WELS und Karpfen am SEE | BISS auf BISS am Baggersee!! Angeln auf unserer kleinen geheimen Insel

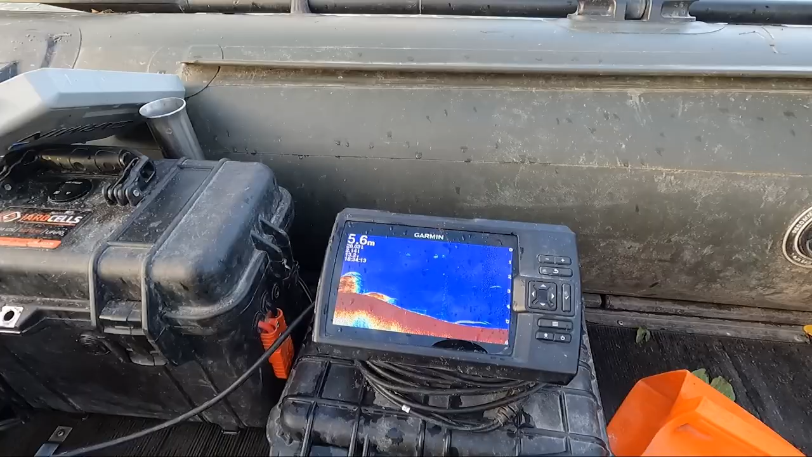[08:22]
On screen: depth 5.6 m
Wir erreichen relativ schnell so die 5-6 Meter Kante. Es wird jetzt Herbst.
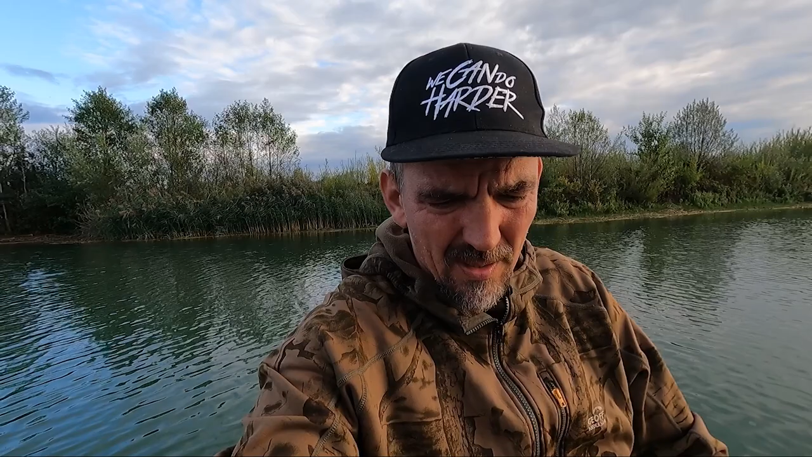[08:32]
Wassertemperaturen liegen immer noch bei der 20 Grad Marke, aber wir werden doch schon eine Etage tiefer anfangen zu angeln. Einfach mal probieren.
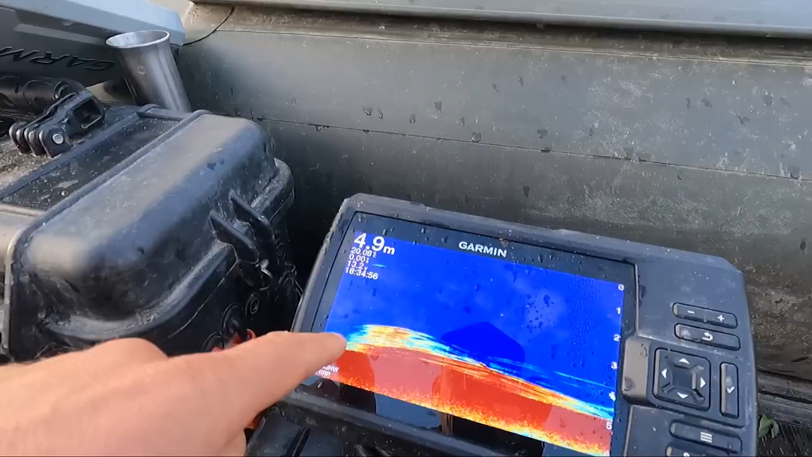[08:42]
On screen: depth 4.9 m
Wir haben im Uferbereich größere Krautgürtel immer noch.
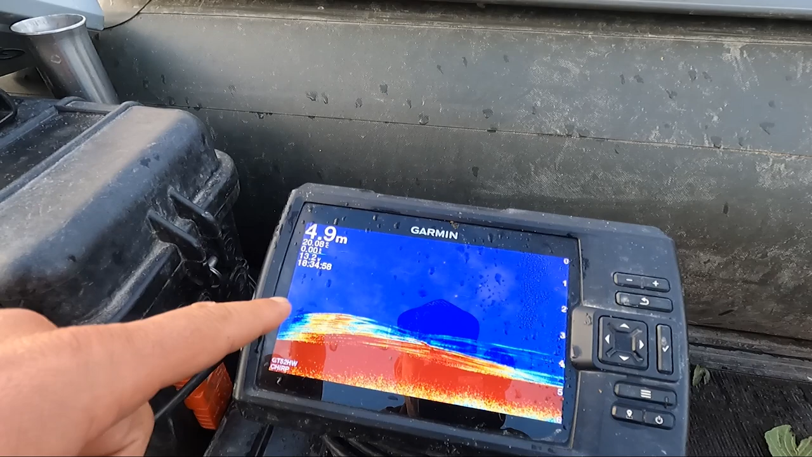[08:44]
On screen: depth 4.9 m
Die meisten Krautgürtel liegen alle in dem Bereich so zwischen 5 Meter aufsteigend zum Ufer.
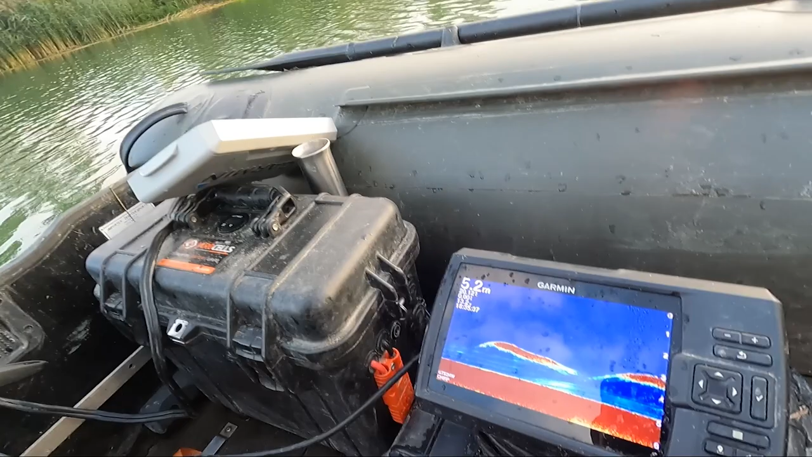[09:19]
Also das sieht schon stark nach Waller aus. Ja. Wir suchen uns jetzt eine Markierung am Ufer. Wir nutzen hier die beiden Bäume.
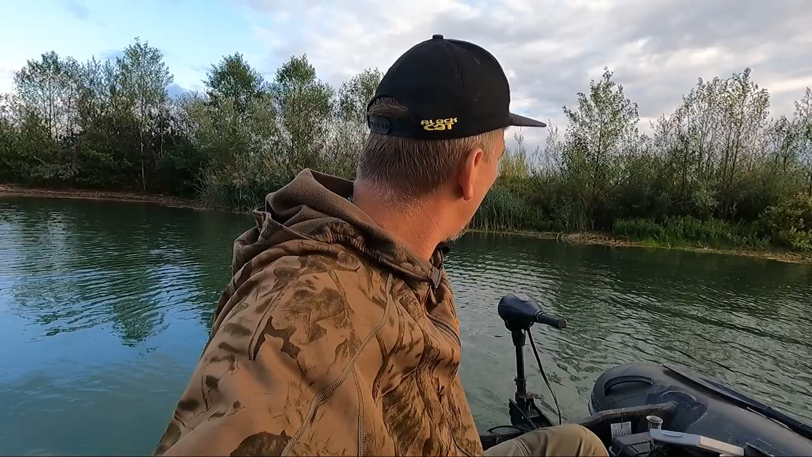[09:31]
Die finden wir auch in der Dunkelheit dann gut wieder, falls irgendwo was abläuft. Und fahren jetzt so lange die Kante raus, bis der Krautgürtel aufhört. Und dort setzen wir jetzt einfach mal eine Rute und probieren unser Glück.
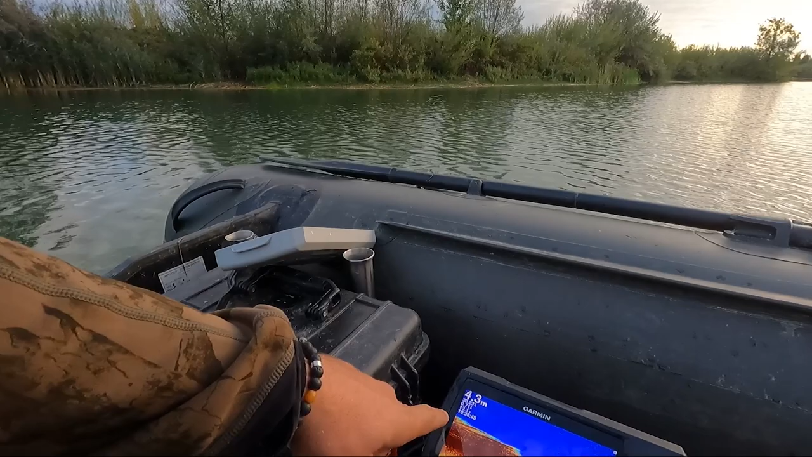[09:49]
Hier seht ihr schön das Kraut jetzt laufen.
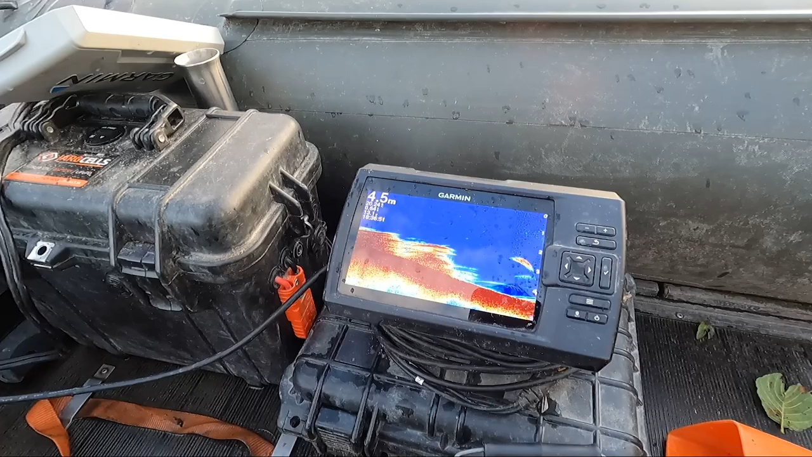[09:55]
Und wenn wir jetzt ein kleines Stück tiefer gehen, hört der Krautgürtel auf.
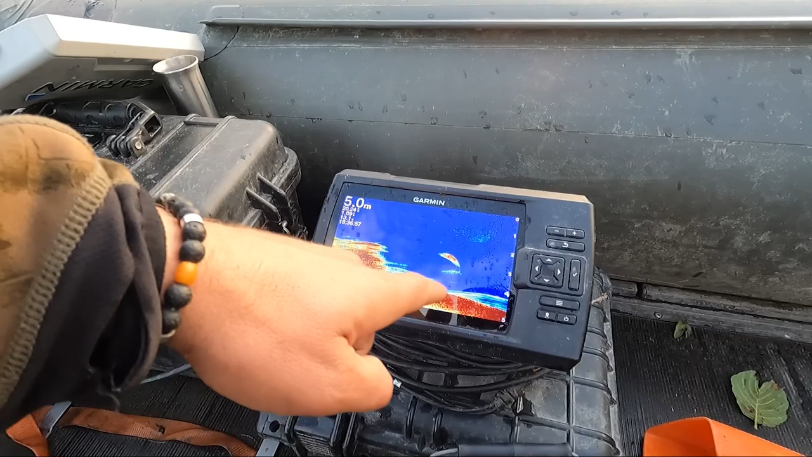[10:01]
Das ist der hintere Bereich jetzt. Wir tasten jetzt erstmal mit der Rute unten am Grund, dann noch leichte Krautfahren da sind.
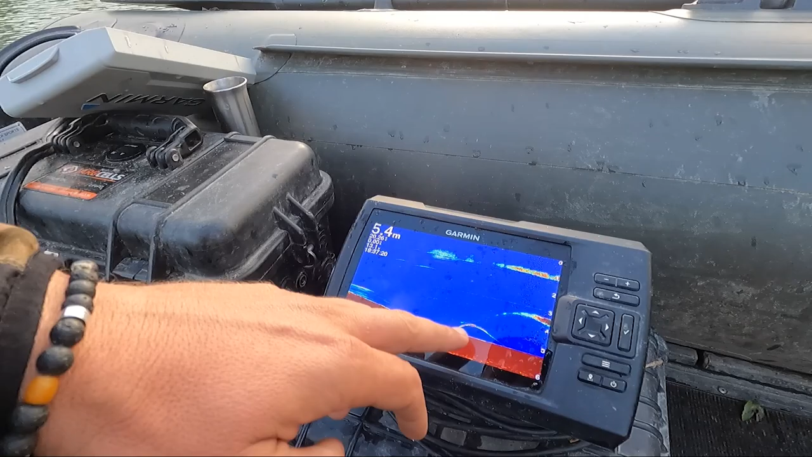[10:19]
On screen: depth 5.4 m
Und wieder irgendwas Dickes unterwegs. Naja, das sieht doch gut aus.
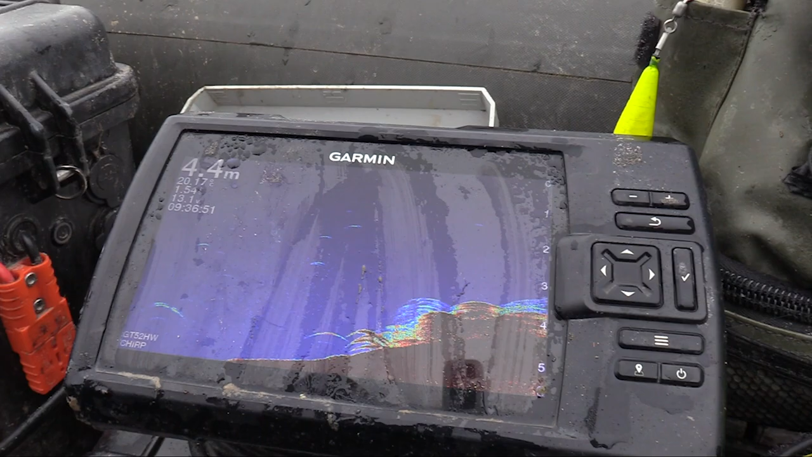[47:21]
On screen: depth 4.4 m
Ihr erkennt da schön diese Krautfelder, die in der abfallenden Kante drin liegen, wo der Fisch auch vorhin reingeschossen ist.
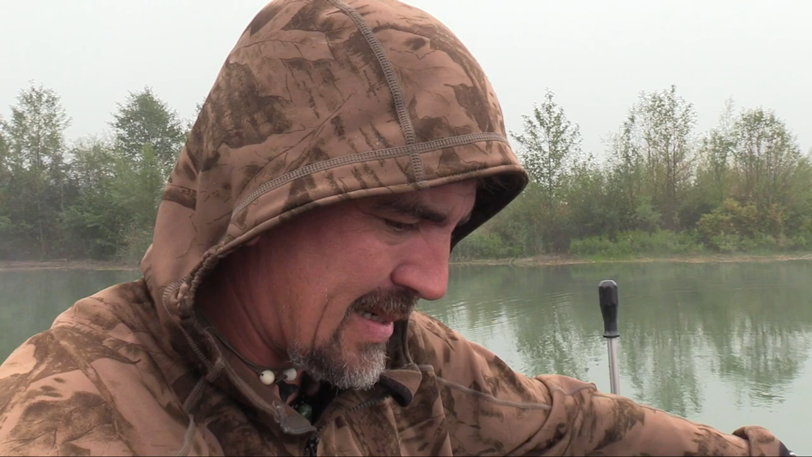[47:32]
Hier ist wieder unser Blatt zwischen den beiden kleinen Bäumen dort, wo wir hinter der Krautkante ein paar Partikel füttern und den gelben Poppy hinlegen.
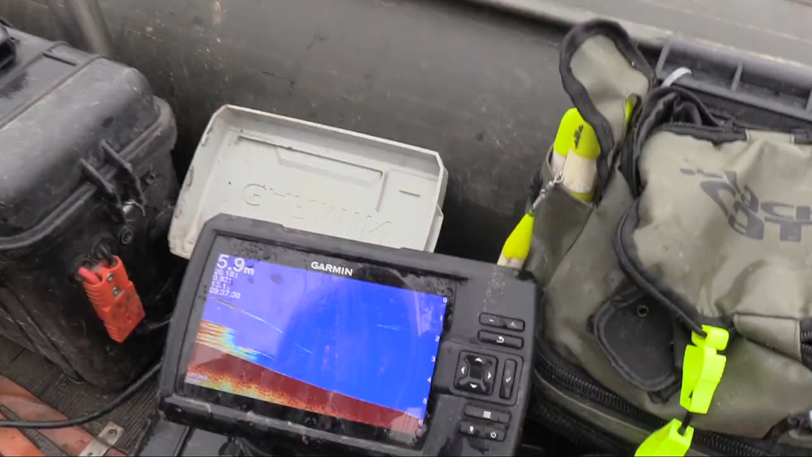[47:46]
On screen: depth 5.9 m
Hier ist genau der Angelplatz. Hier seht ihr noch die Krautkanten weglaufen und hier in dem Bereich.